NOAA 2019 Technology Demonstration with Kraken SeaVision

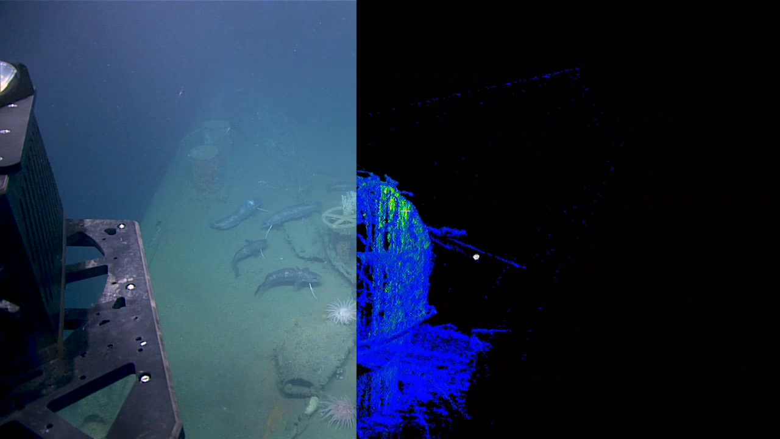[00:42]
The principle of SeaVision is that it's an optical guided system. You can only scan stuff you can see.
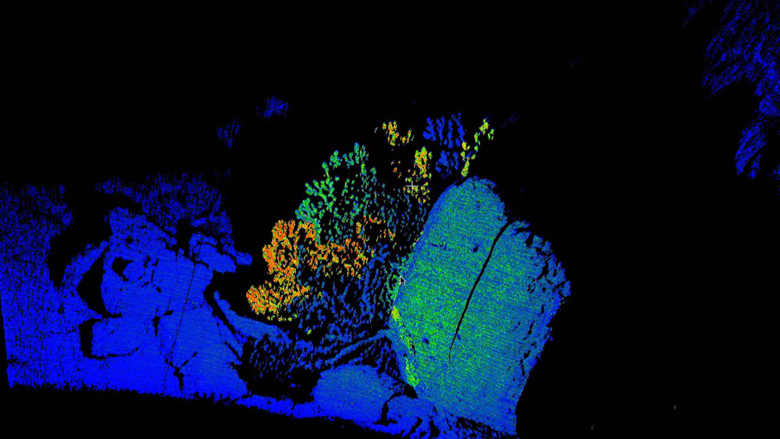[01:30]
Which part do you want to know? That stock there, the diameter of that.
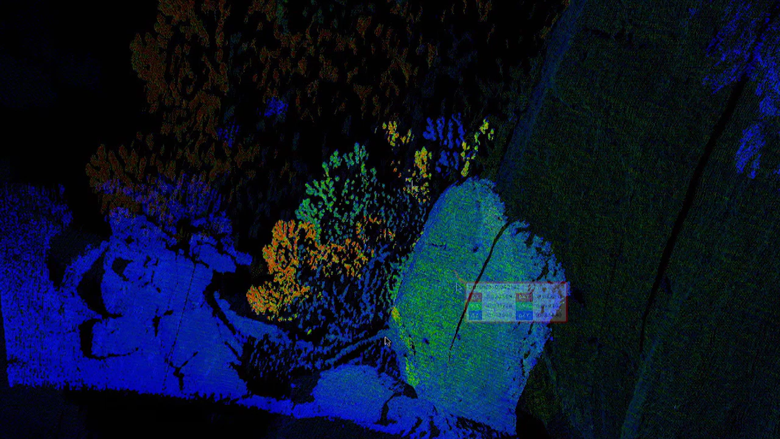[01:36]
To there? Four centimeters roughly? Wow. Scientists are going to love that.